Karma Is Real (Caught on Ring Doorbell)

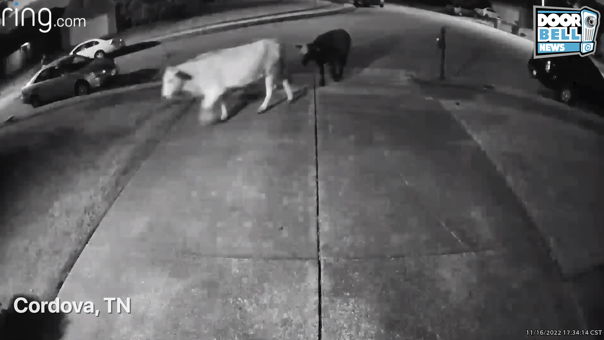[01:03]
tennessee a couple of cows get caught on ring doorbell never know what you're gonna see
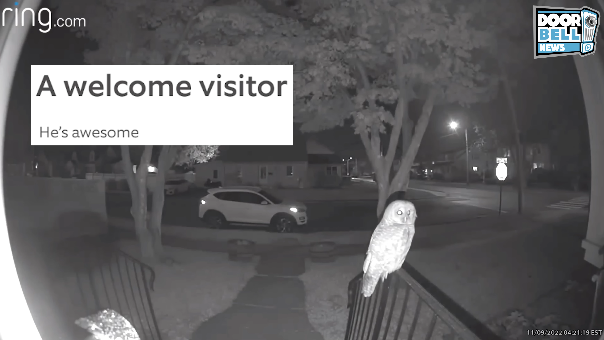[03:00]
never know what you're gonna see the homeowner says something to the owl and he quickly hears it and pinpoints the location of the doorbell
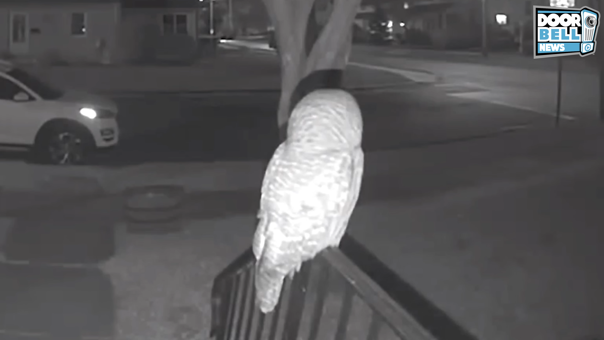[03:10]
the homeowner says something and the owl immediately pinpoints the location of the ring doorbell an owl can only look straight and must turn his head to look side to side owls can almost turn their heads all the way around but it's not quite a 360 turn they can turn their necks in 135 degrees in either direction which gives them 270 degrees total movement since an amazing bird
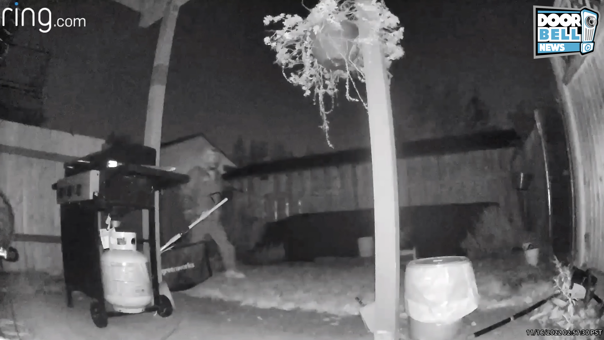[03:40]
portland oregon yeah this is why you need a cat masker
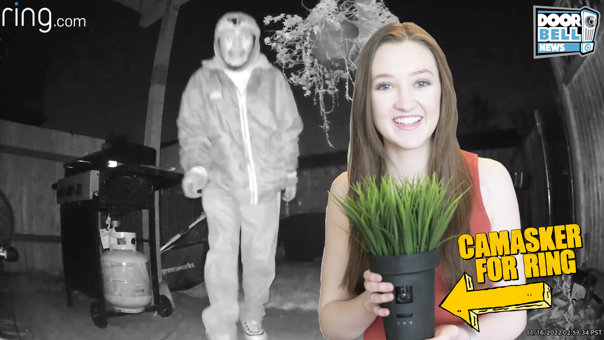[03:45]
this porch pirate
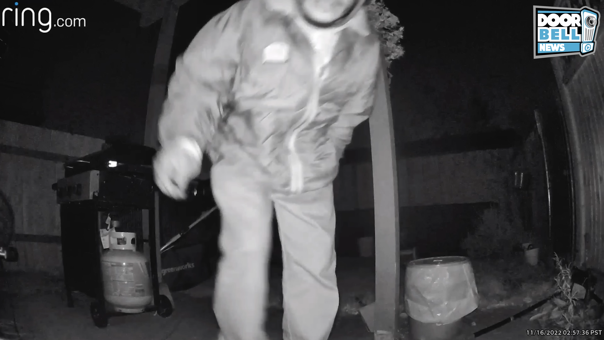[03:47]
immediately spotted the ring camera sitting there
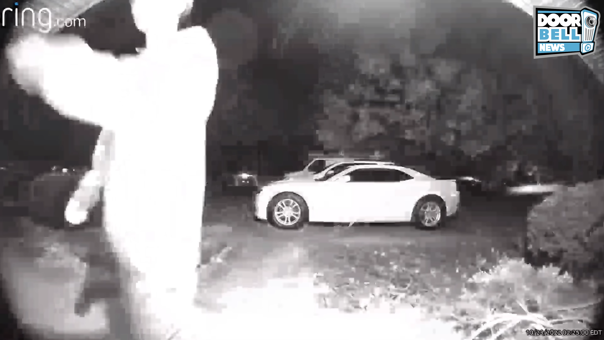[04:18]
oakwood georgia this guy comes knocking at somebody's door nearly 2 30 in the morning
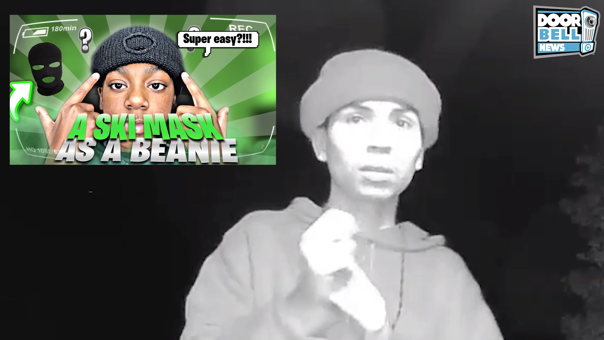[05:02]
the minute you open the door he's probably gonna pull that ski mask down i don't trust this guy get lost yeah how do you end up stranded at 2 30 in the morning knocking on people's doors this doesn't sound right
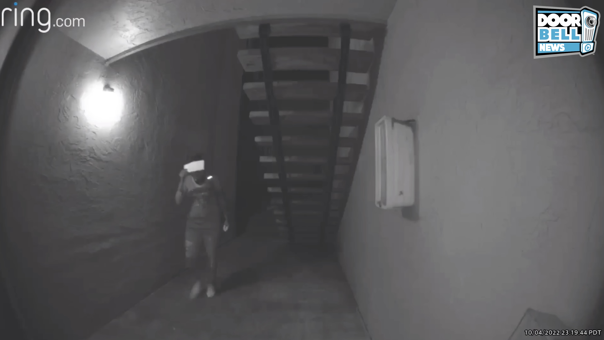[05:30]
san jose california san jose california remember
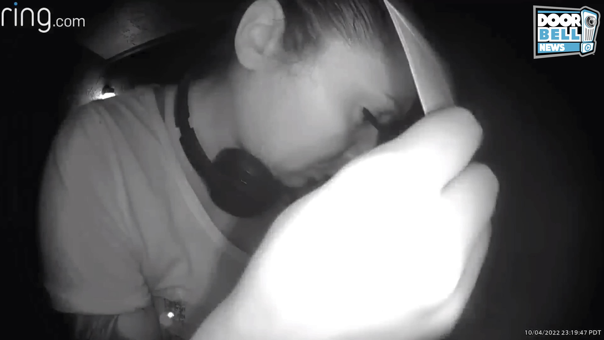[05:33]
this lady yeah she uses some type of envelope to try to
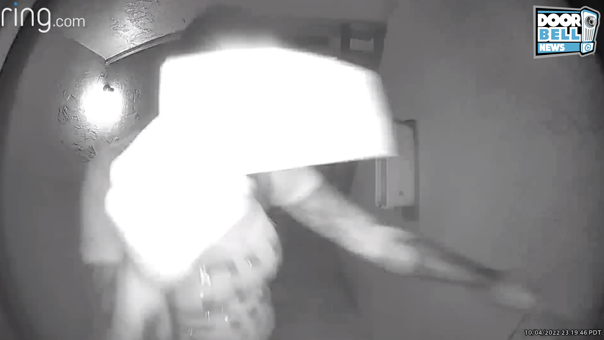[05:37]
block her face but we seen your face get lost
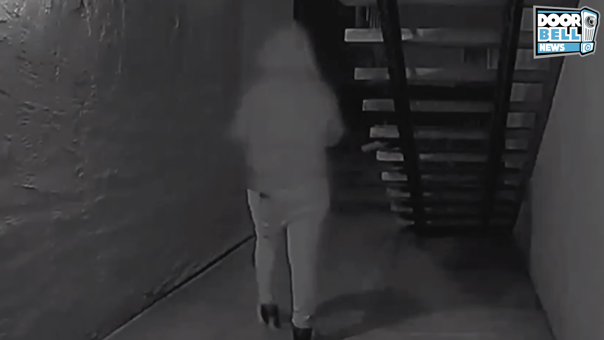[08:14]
remember her she takes another package but she trips and falls when she hears a neighbor coming ah karma yeah that's called karma